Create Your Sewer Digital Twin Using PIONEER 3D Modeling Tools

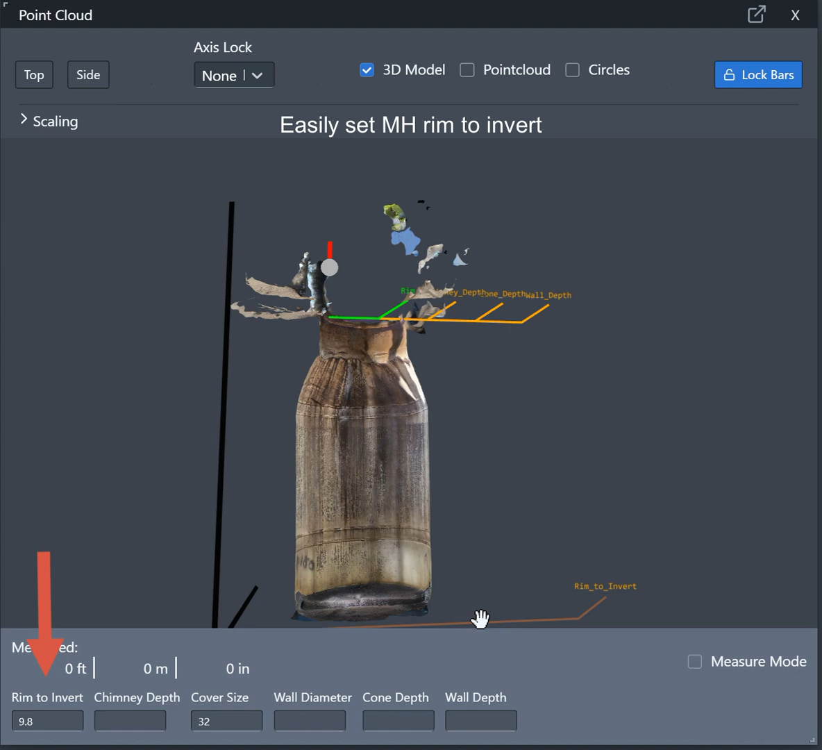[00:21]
You can easily set the manhole rim to invert as well as measure down other components such as the manhole wall, the cone, and the manhole chimney.
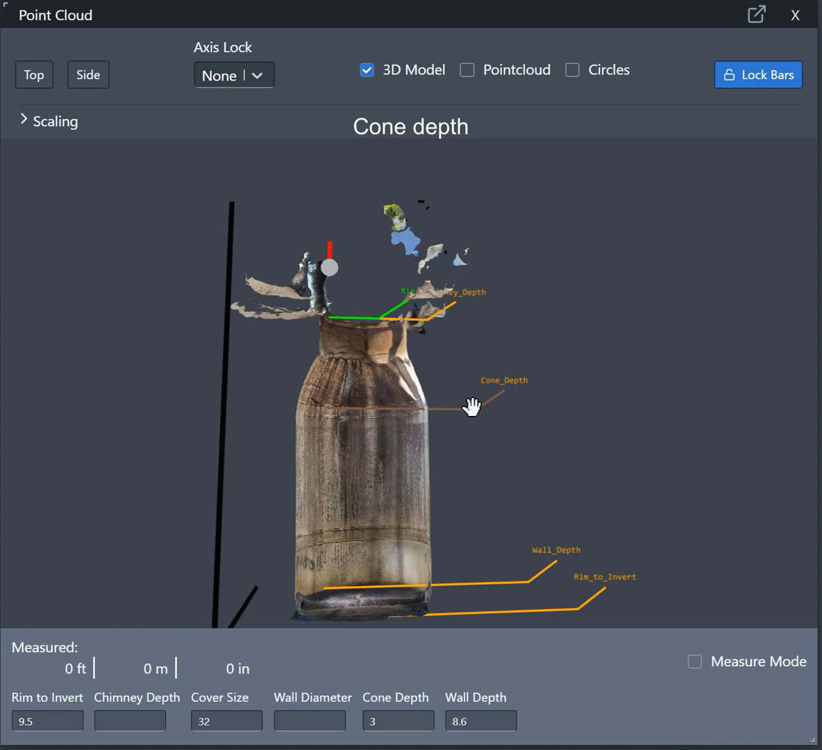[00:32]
You can verify the depth of the pipes,
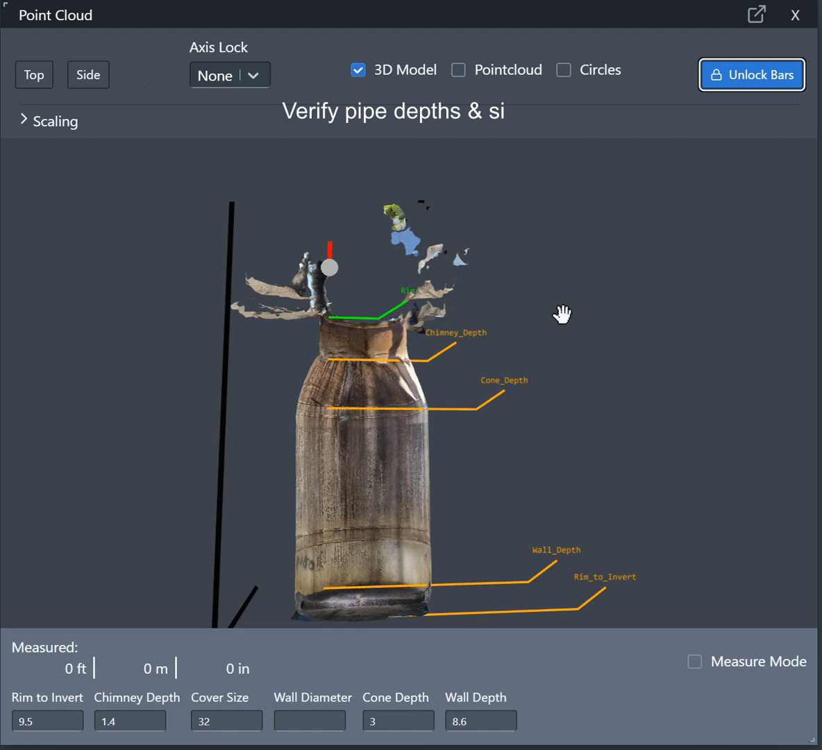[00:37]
verify the diameter of the incoming and outgoing pipes, all without the risk and cost of confined space entry.